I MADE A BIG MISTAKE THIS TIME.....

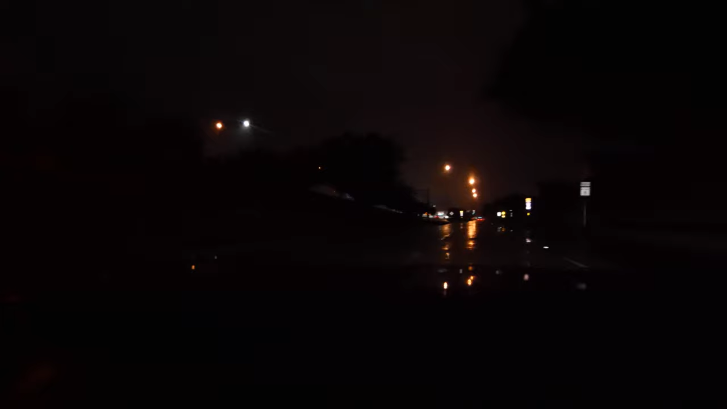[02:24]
honestly bro the headlights from the mustang are bright enough to where you can still see bro you know what i'm saying it's not stupid like dark and i'm not finna you know i can't really as you guys can tell it's raining so i can't really do pools or anything like that right now um just because the floor is wet man and you got to play it smart and play it safe you know i'm saying just make sure you're being safe
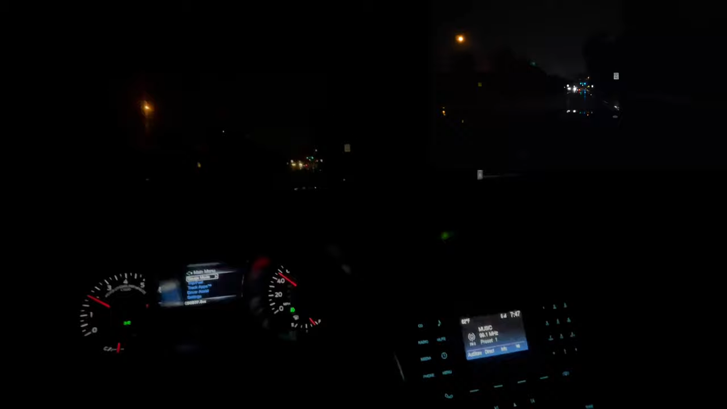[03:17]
in cabin as you guys can see you can still see man you know i'm saying is it a little darker than normal hell yeah but it's already dark outside so it's like not that big of a difference now would i recommend getting this on a car that
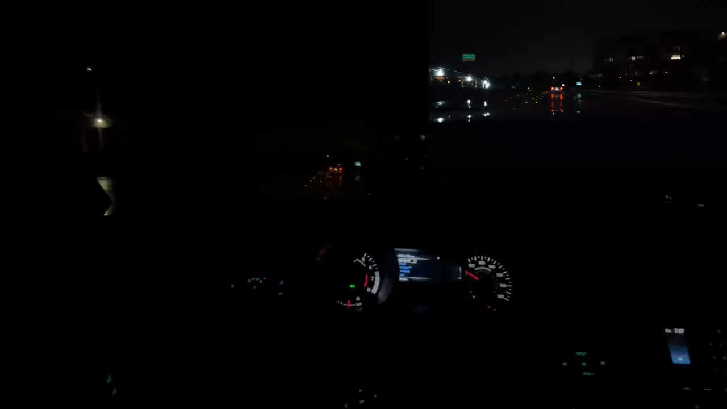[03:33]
say has like some some beat ass headlights to where you know you got to do a rest or restoration uh build on them or whatever you know i'm saying try to clean up the lenses a little bit probably not um one thing that i can say is on all of the cars that i did tint the windows on i definitely had some bright ass headlights um on all of those cars mamba had some bright ass headlights you know with the fog